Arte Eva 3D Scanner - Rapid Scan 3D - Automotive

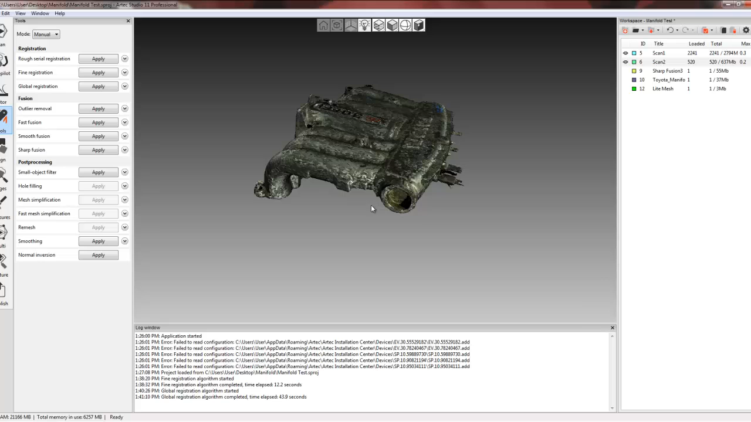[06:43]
With the standard deviation, there's never going to be a 0.0, which isn't perfect. But 0.2, 0.3 is great. Actually with the Artec EVA, anything under 0.7 is an excellent scan. There's always going to be some data that's just not aligned to the rest of the scans.
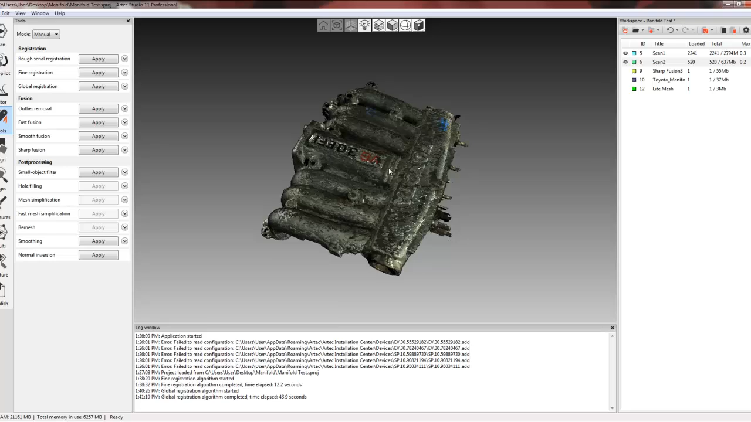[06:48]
From here, we're going to go ahead and create a mesh.
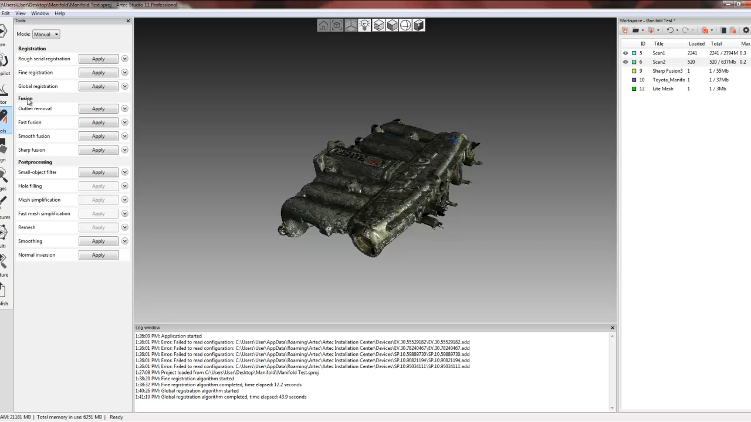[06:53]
Under the fusion button, which Artec calls creating a mesh fusion, you'll see four different options. The first one is called outlier removal. Outlier removal is not a fusion functionality, but what it does is it removes outlying data that might be in the surrounding area, like you'll see here, this little point. It removes that data.
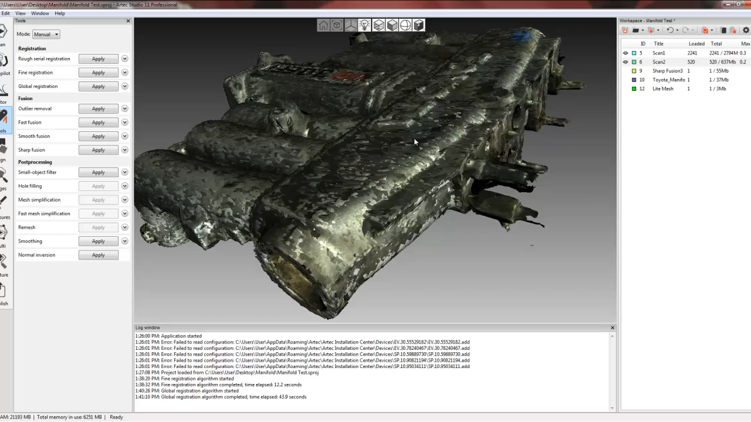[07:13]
Now that's very useful on shiny objects because you get some reflectivity. Or if you have some scanned objects that are on the bottom.
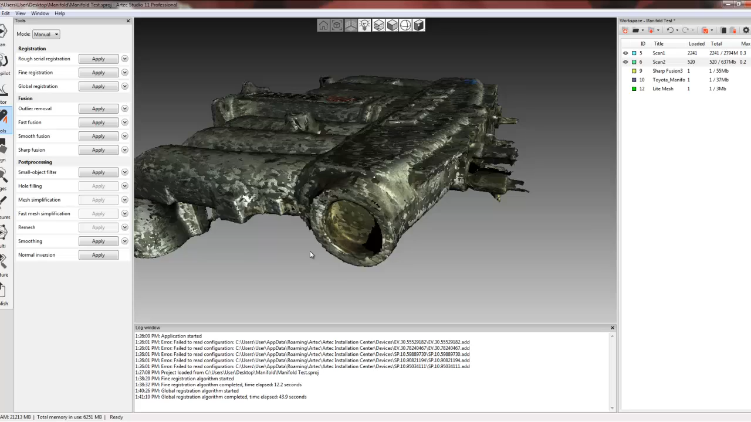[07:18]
This, we didn't have any, so I'm not going to worry about it. So I'm just going to skip to creating a mesh. So what I'm going to do is actually utilize the sharp fusion functionality. That's my suggestion here. With the sharp fusion, we do have some options to change some parameters that we can change here. Actually the default parameter on the Artec EVA is 1 on the resolution. And we have options to fill holes. We can make them watertight. We can tell the software, you know, let's go ahead and fill the hole, but let's just do it in a certain radius.
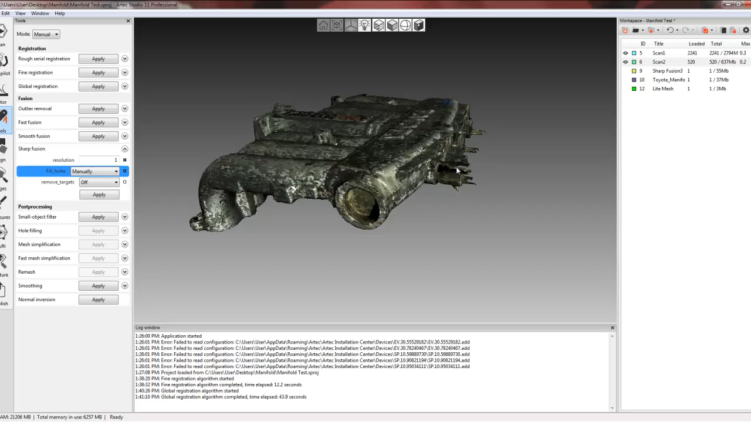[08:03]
Or we can do a manual. What manual does is it creates the mesh, but it doesn't fill any holes. What we'll get is a pop-up menu that will allow us to fill the holes that are identified within the software. Here, I don't want a watertight mesh because there are some holes in here.
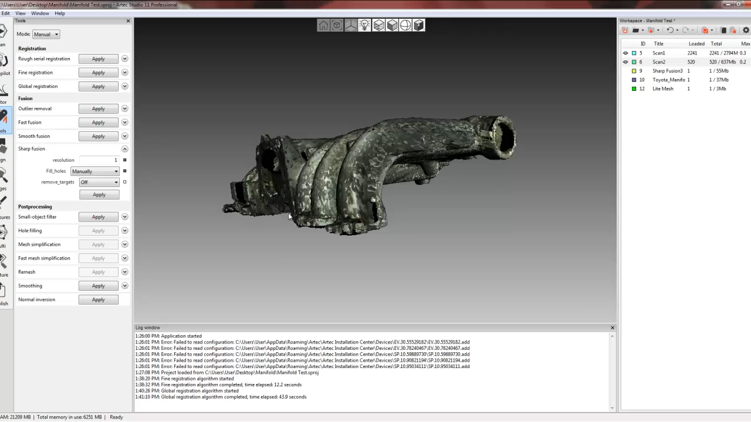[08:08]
So I'm just going to go ahead and do it by a certain radius. So by the radius here, and I'll just hit apply.
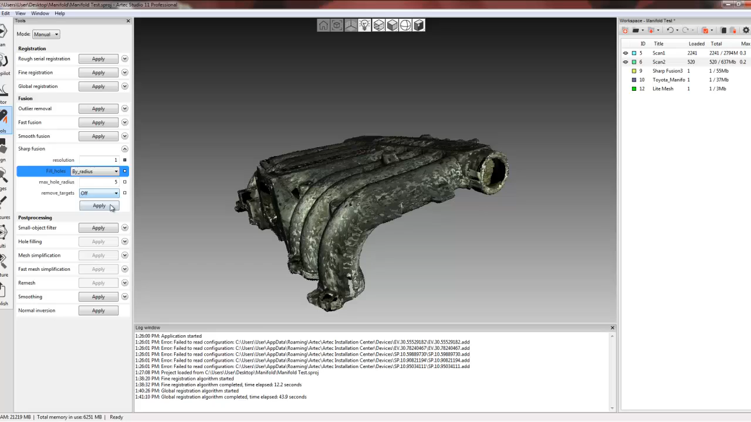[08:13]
We do have some other functionalities here, smooth fusion and fast fusion. Smooth fusion has the same hole filling options as sharp fusion does.
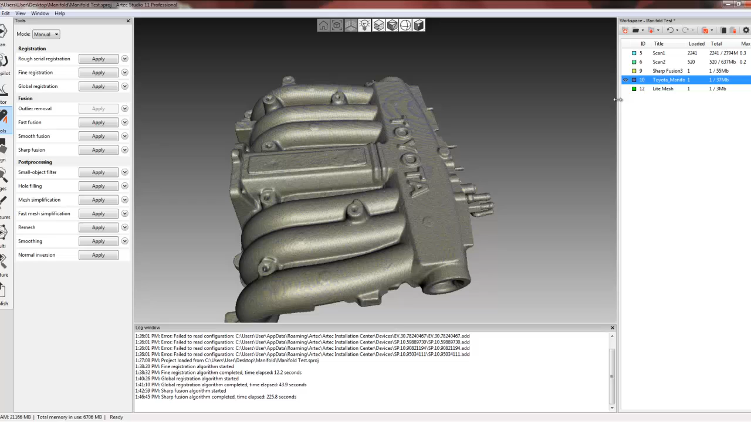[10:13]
So I have already one set up here. I'll go ahead and recreate that. Basically a lighter mesh here will simplify
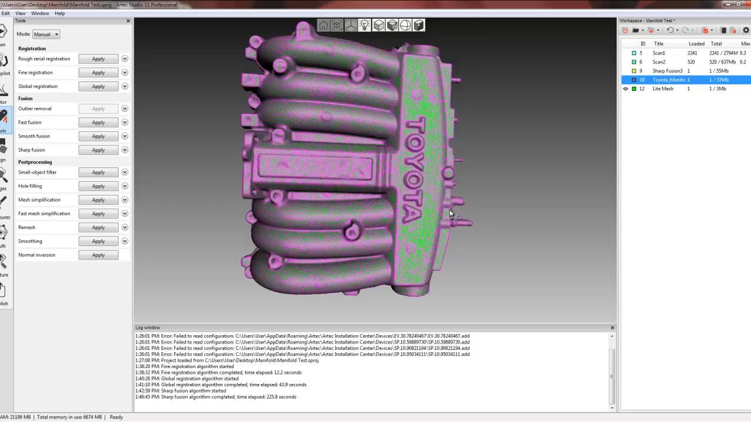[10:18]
the mesh into something a little bit more useful for reverse engineering and bring it into a lower or to a modeling software where it's a little bit easier to use. What you'll notice is on areas where there's more flat surfaces compared to your curvature data, the triangles are going to open up. Any areas where there's high geometry like in the Toyota sign or in these edges, these are going to keep nice and tight.
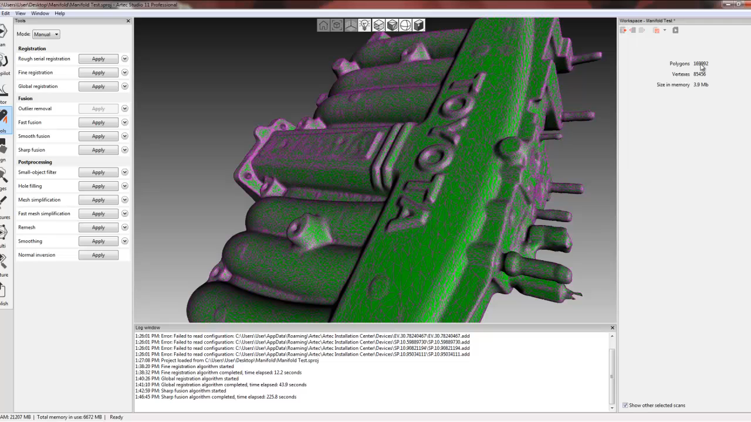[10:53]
So we went from the 1.6 million triangles to roughly, let's see, about 169,000. So a pretty significant reduction in the size of the file.
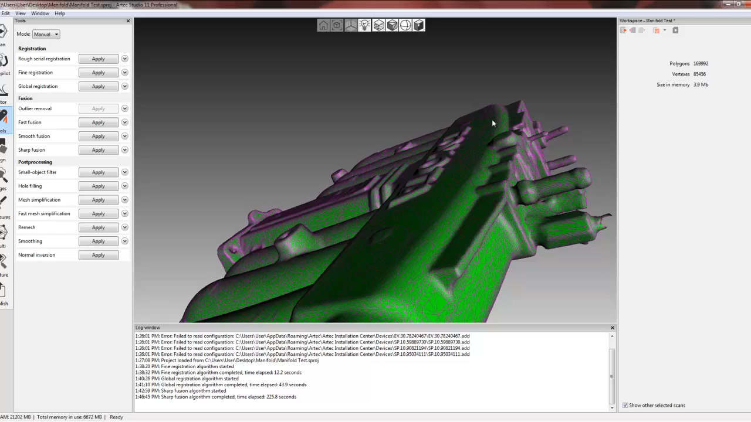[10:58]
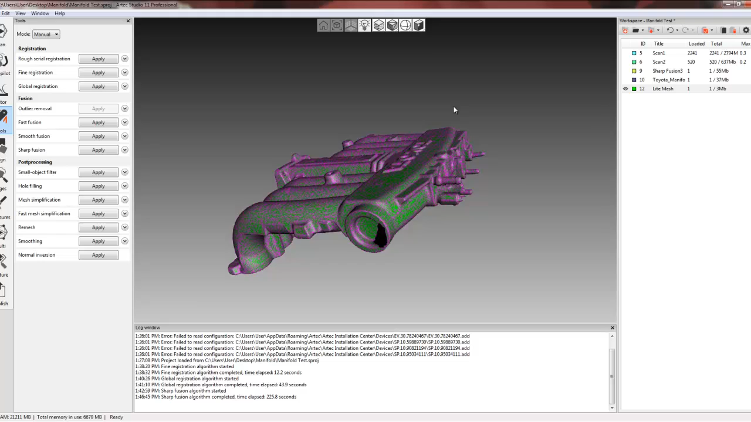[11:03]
There's not much difference in regards to the actual quality of the scan data.
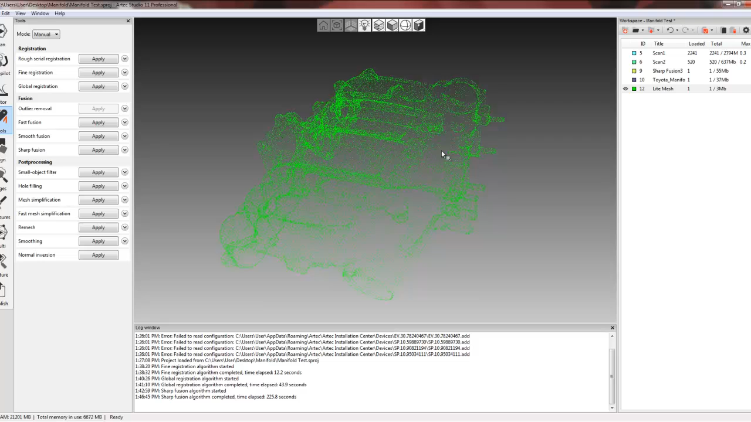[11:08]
You might see some resolution being lost, but not much. So here's the lighter file compared to the heavy file.
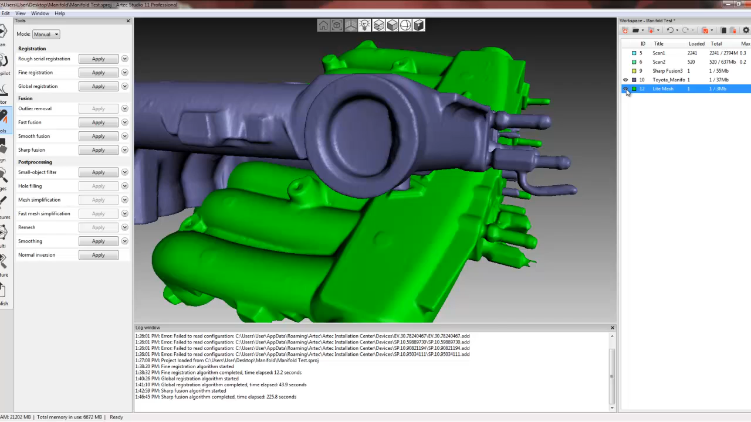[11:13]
So you can see in the heavy file there is some more distinct notification of what the actual surface is like.
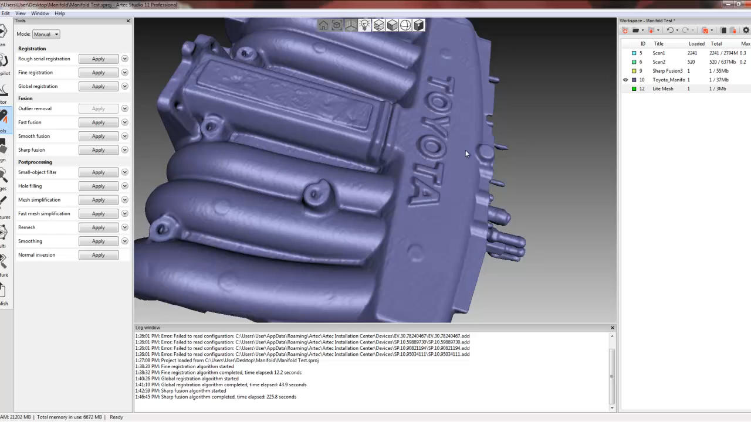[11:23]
But for reverse engineering, you really don't need that high resolution.
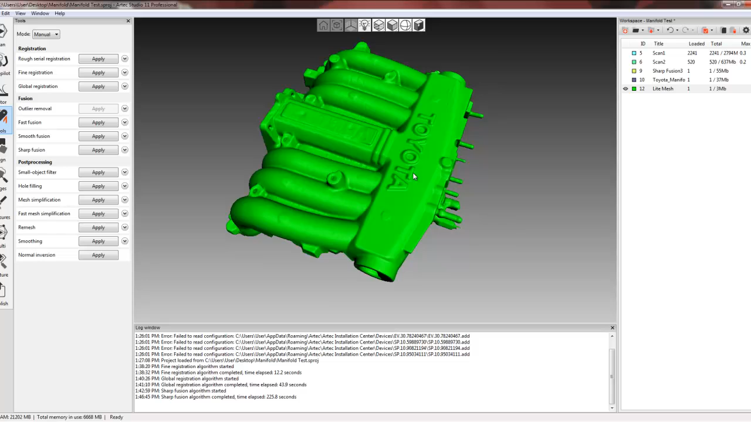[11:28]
This would definitely be sufficient. Within the software, we do have some options as well to do some measurements. We do have a linear measurement tool. So if you just want to do some quick measurements, let's just say from point to point, we have some holes here. I can go ahead and just take some common points.
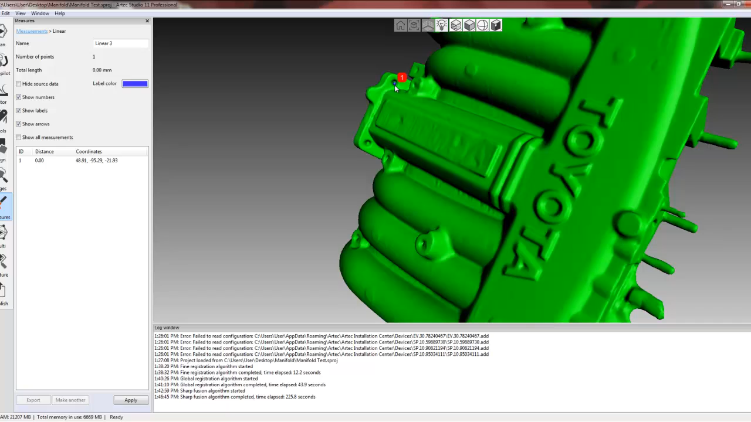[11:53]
Now these are where I pick, so wherever I pick, it's going to give us those measurements.
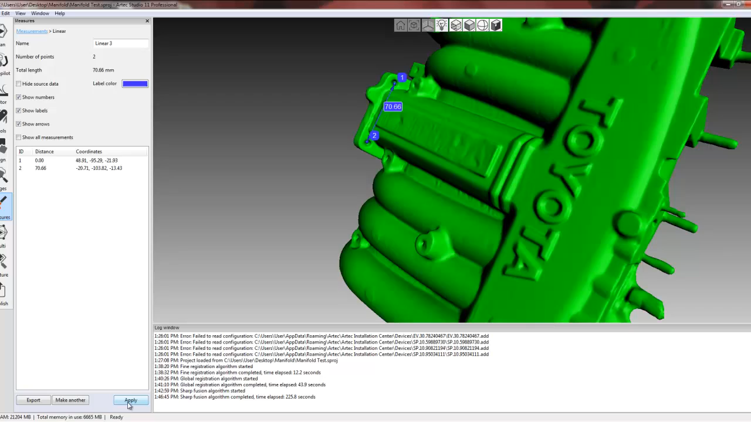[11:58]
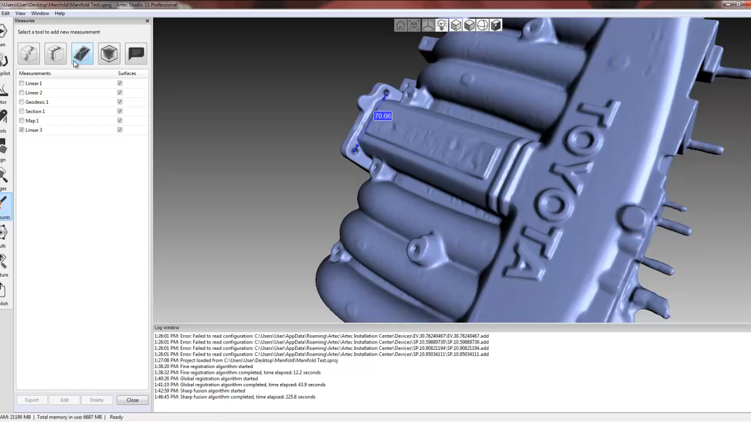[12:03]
Now we can do a geodesic measurement, which is basically the shortest distance between two points based off the curvature of the data.
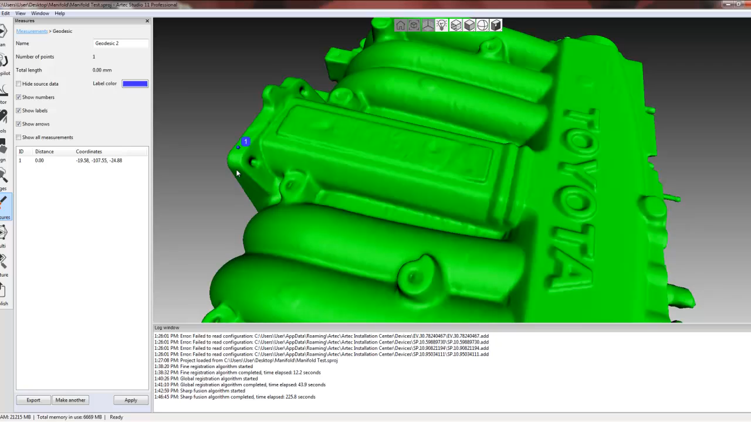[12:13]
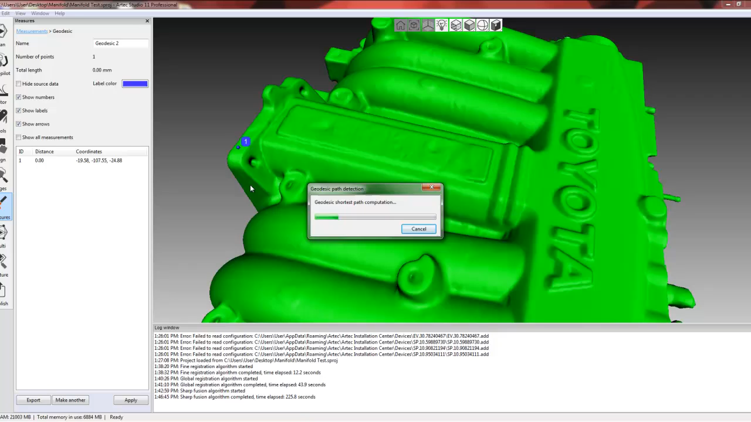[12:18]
This will not do a based off of a certain plane or a certain cylinder.
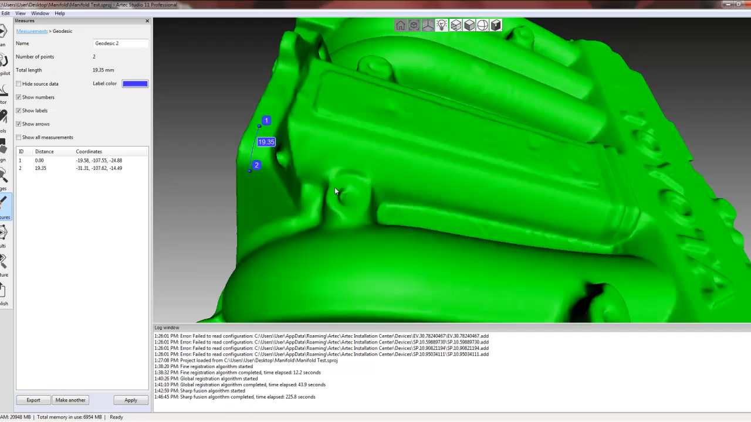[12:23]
What it's doing is finding the shortest distance between the two points based off curvature. So depending where you pick, it can lead you into a direction that maybe is not too particular to where you want to be. So you definitely want to use some other modeling software like Geomagic to find those measurements.